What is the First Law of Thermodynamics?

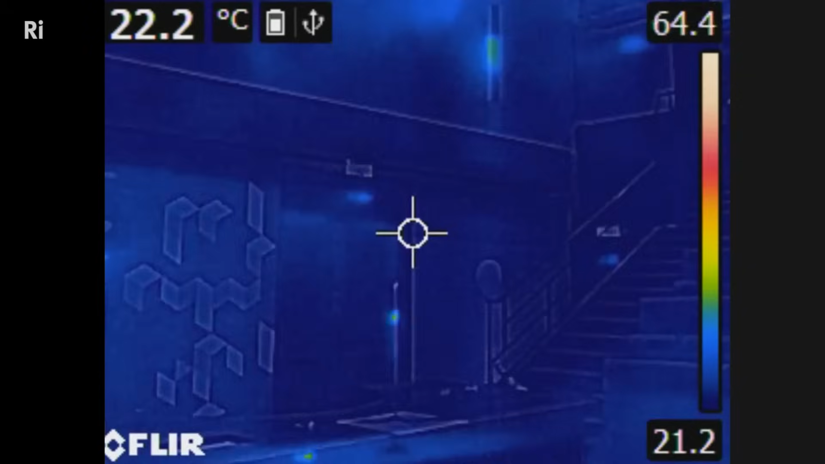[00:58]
On screen: spot 22.2°C
you can see quite clearly how hot the explosion was.
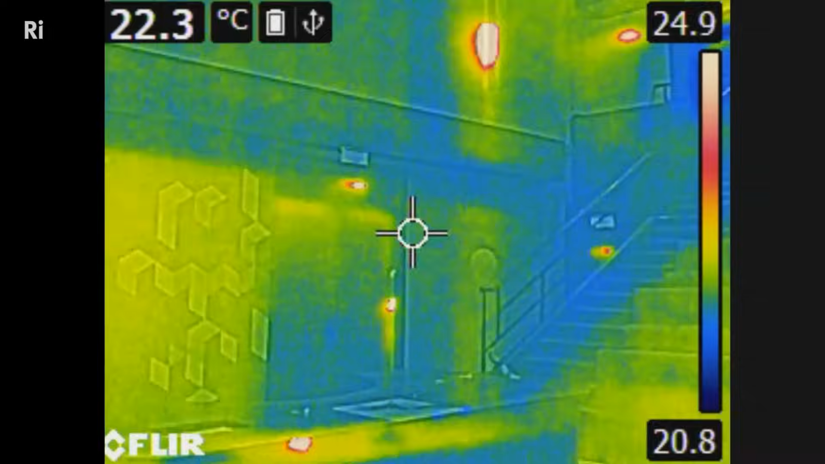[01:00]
On screen: spot 22.3°C
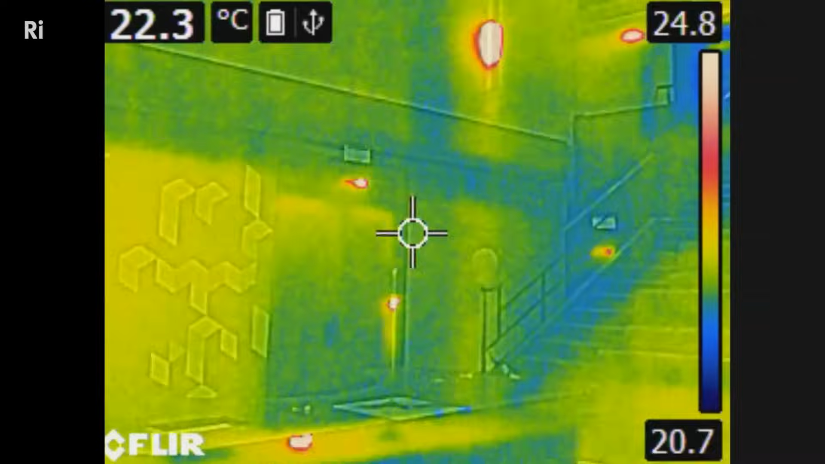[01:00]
On screen: spot 22.3°C
But the total amount of energy in the room is the same as before I blew up the balloon.
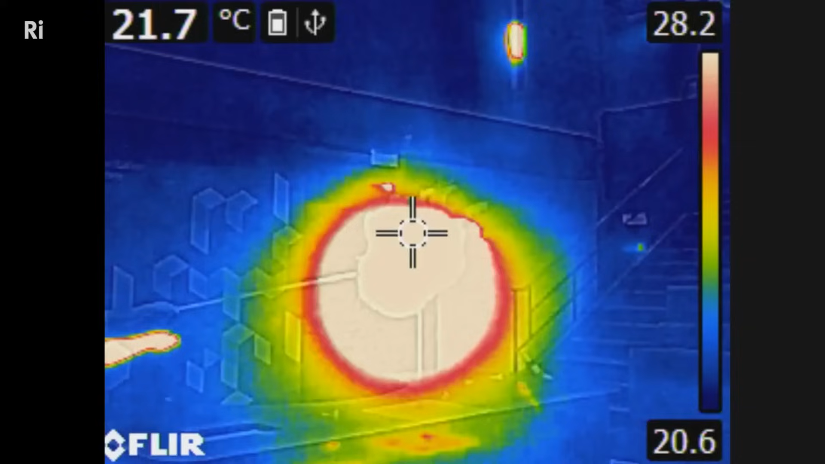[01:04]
On screen: spot 21.7°C
It's just changed from chemical energy in the bonds to heat energy.
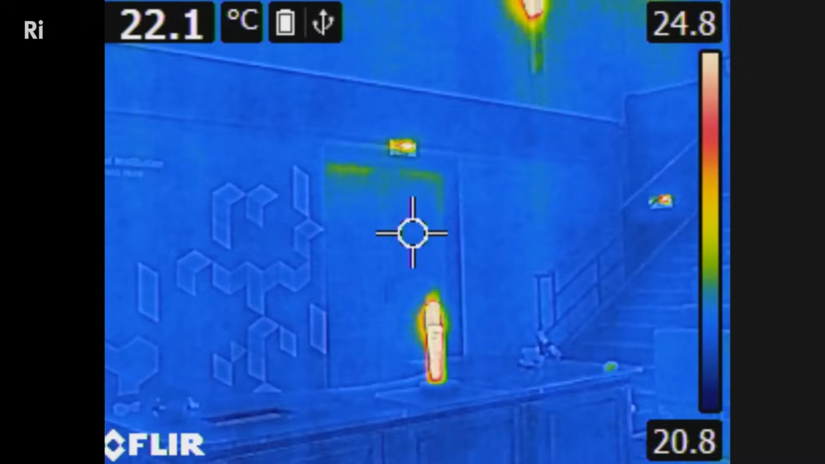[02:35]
On screen: spot 22.1°C
and by moving the rocket forward, useful work is performed.
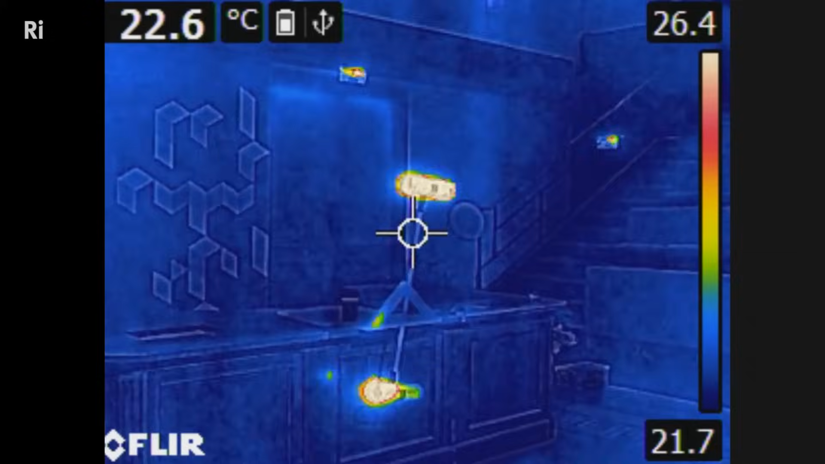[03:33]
On screen: spot 22.6°C
too much of it is lost into the room as heat energy.